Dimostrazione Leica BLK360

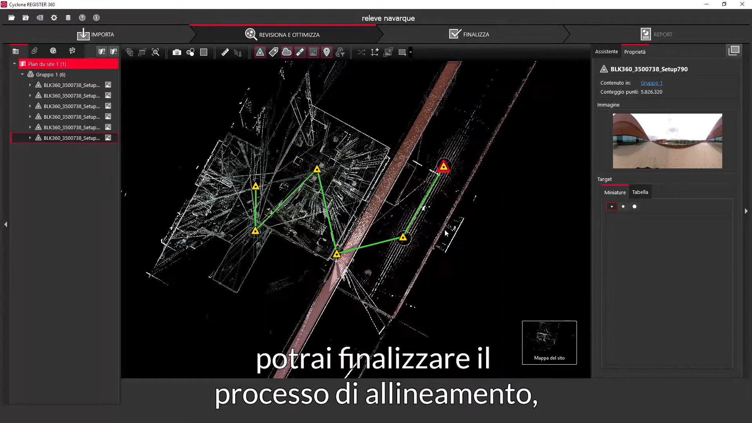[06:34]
potrai finalizzare il processo di allineamento, scegliere un'immagine per il report ed infine accettarlo.
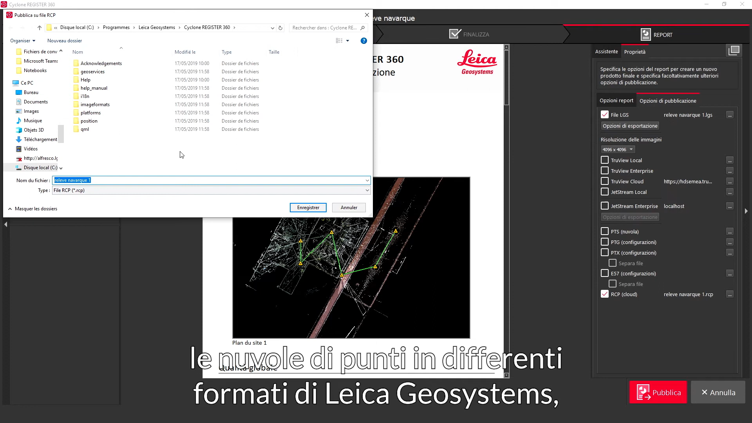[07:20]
oppure in formati più comuni per l'utilizzo in software CAD.